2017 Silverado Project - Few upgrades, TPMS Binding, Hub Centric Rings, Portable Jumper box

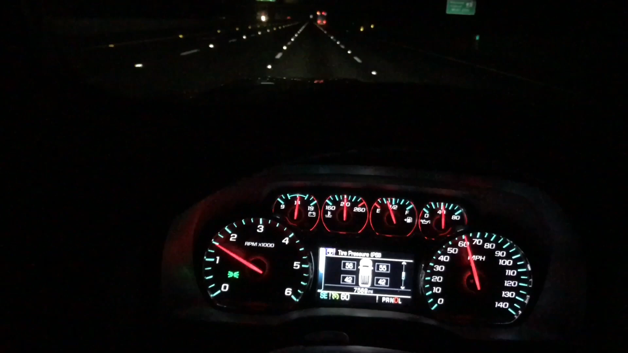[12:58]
so that at least makes it a little a little better and safer there you have it so there you have it guys just little things that you can do here and there to make slight improvements to the quality of the ride and mpgs once